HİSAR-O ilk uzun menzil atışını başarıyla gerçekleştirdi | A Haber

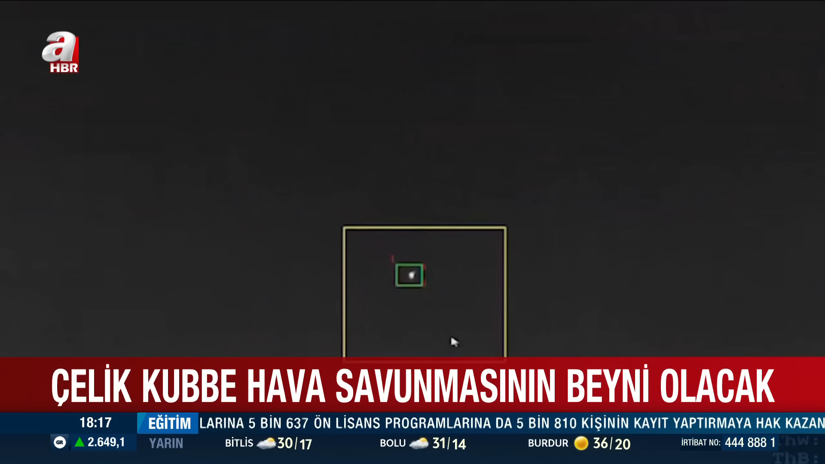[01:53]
teşhisini ve sınıflandırılmasını gerçekleştiren radar ve elektrooptik sistemler de Çelik Kube içerisinde bir bütün halinde görev yapacak.